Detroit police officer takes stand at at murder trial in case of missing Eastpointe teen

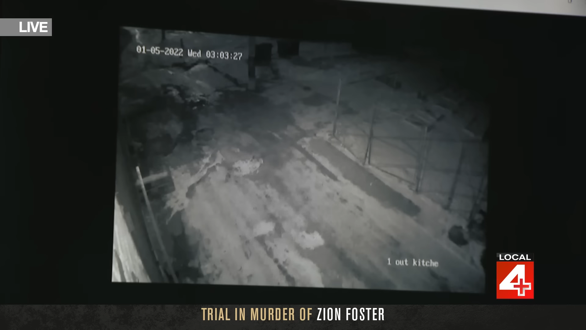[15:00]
And so, Sergeant Ford, so again, that time that's reflected on the video, how does that compare to real time? It is 2:03. So when it says 3:03 a.m. on January 5th, we're really looking at 3:03. 2:03, right? 203, yes. Okay, got it. And just to be clear,
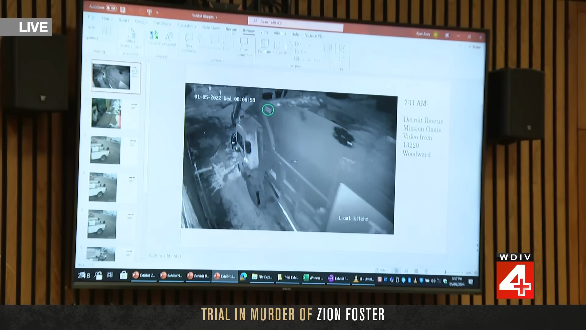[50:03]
starting on the first slide of Exhibit 88, where are we looking at this point? The green, the green circle up to the left, next to the timestamp.